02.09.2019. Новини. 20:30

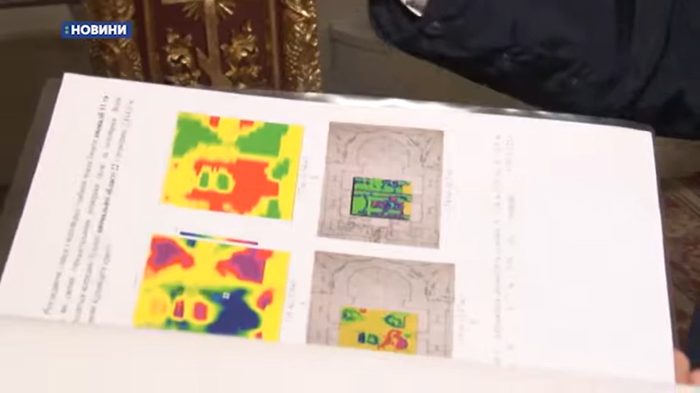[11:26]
шукають як туди добратися, що мав би бути туди якийсь спуск,
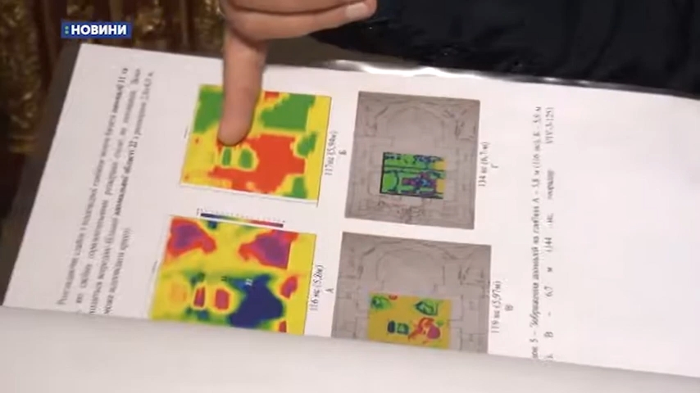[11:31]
тобто видно ці дві точки, наприклад, як на мене це чітко контур труни.